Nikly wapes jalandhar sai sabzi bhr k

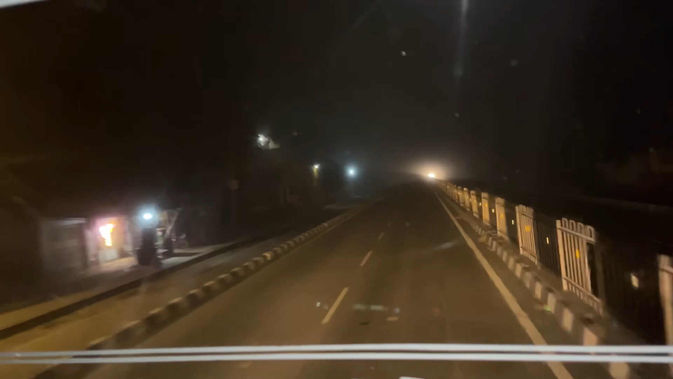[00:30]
क्योंकि उस साइड से तो माल मिला नहीं जो जलंदर से कंफरून था तो अभी जा रहा हूं जलंदर
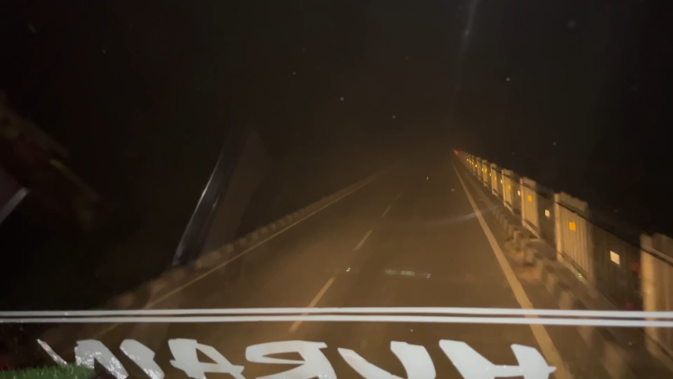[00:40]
माल बने के लिए सबजी सिर्नेगर मंडी के लिए बाके अब दुन देख लो कितनी हैं आगे
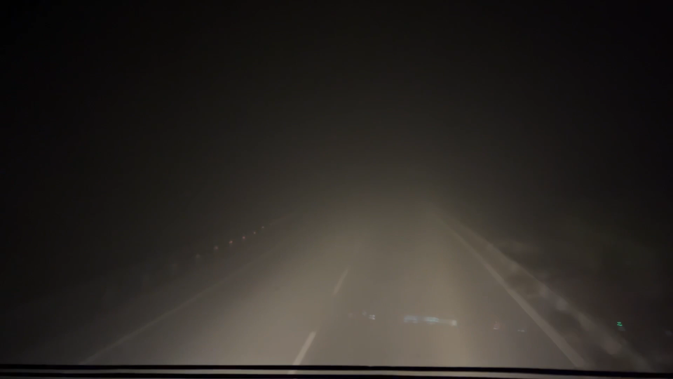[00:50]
भाई साब दुन देख लो कुछ दिखाई नहीं दे रहा है समझने आ रहा है कहां से चल रहे हैं हाँ है बहुत ज्यादा तुन दे भाई जितना आगे जा रहा हूं उतनी तुन जो है ना ज्यादा बढ़ रही है
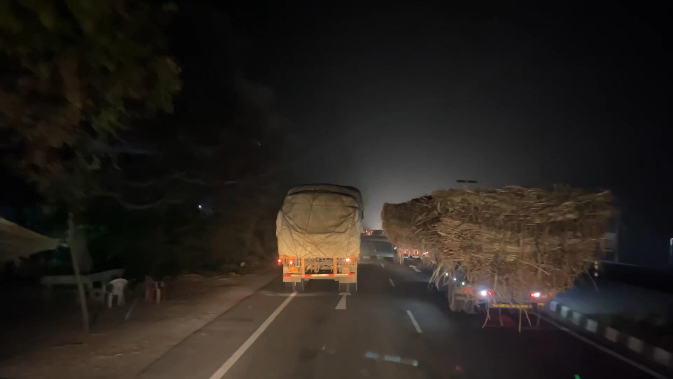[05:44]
भी देख़ो ट्यक्टरों में कितना माल रहा हुआ है एक एक ट्रह क्या, एक एक क्राला माल बारा हुआ है
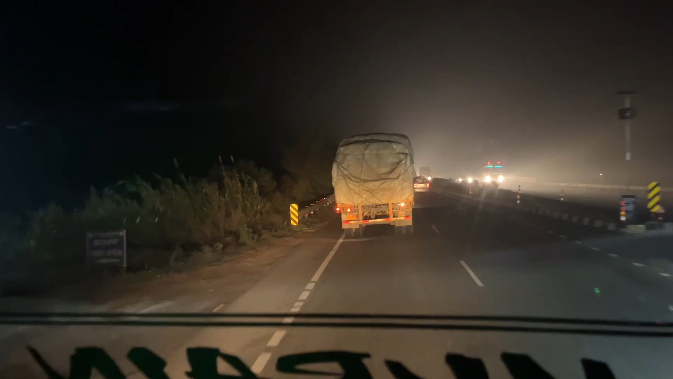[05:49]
सारे गने बरे हुए है तो चल रहे हैं पहुँचने वाले हैं पठानकोट तो आज पूरी रात चलना पड़ेगा सुबह मंदी करनी है मादब सुबा साथ आठ बचे तक मेंडी पॉंच नहीं है अभी पूंच गए
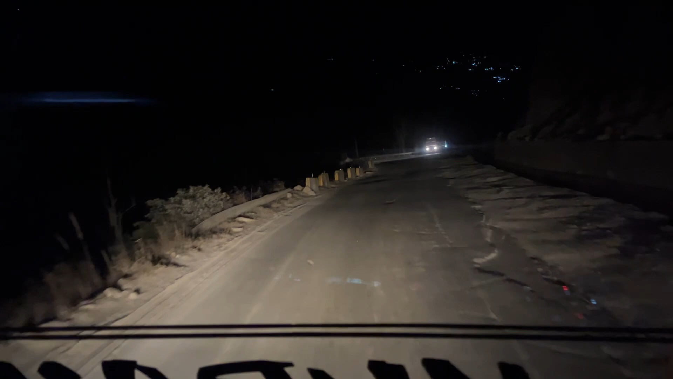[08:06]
लेकिन आज हालत खराब हो गए तो यह गाड़ी है अपने साथ एकावन पचीस
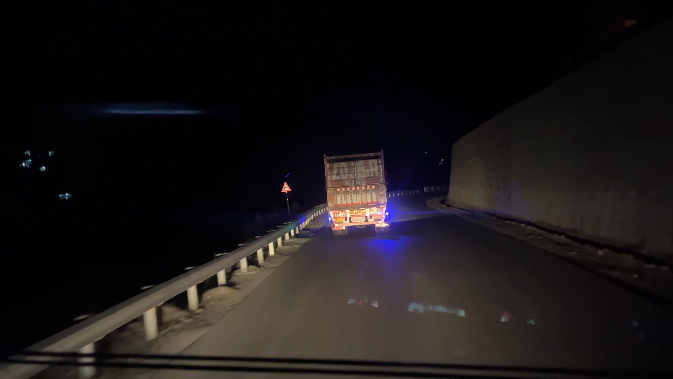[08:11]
पहुंचने वाले बाने आलकडोल के पास